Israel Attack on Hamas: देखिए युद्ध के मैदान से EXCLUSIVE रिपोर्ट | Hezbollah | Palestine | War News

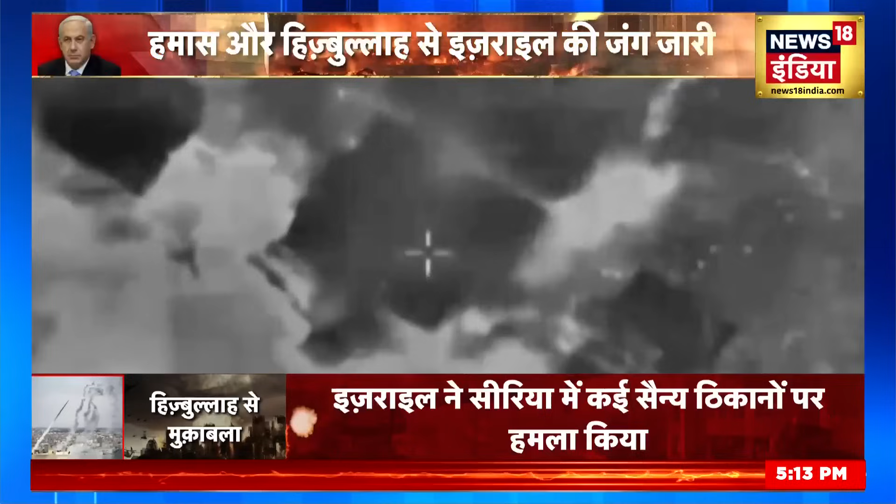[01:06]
पर एंटी टैंक मिसाइल से इसराइल की सेना को निशाना बनाया था इसके बाद इसरेल की बायूसेना
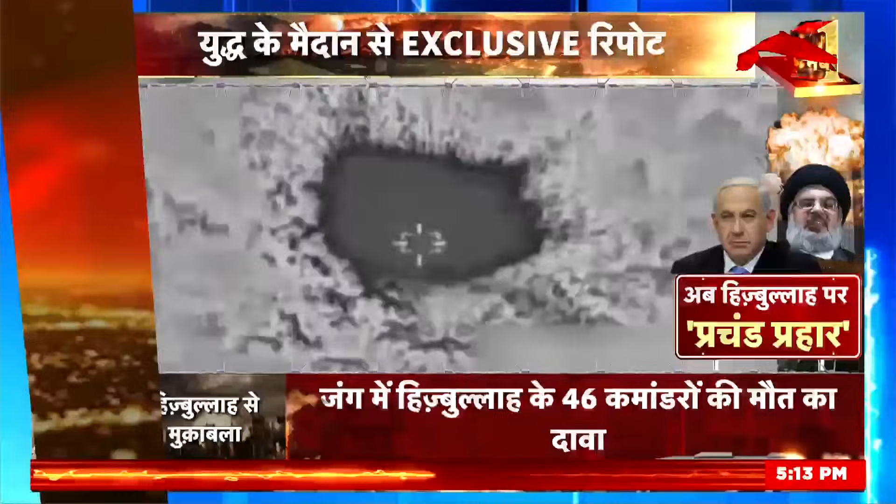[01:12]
एक्षन में आई और जहां जहां से रॉकेट और मिसाइल फार किया जा रहा था वहां वहां उसने बम बरसा है इस हमले से इसरेल का मैसेज क्लियर है जो भी युत में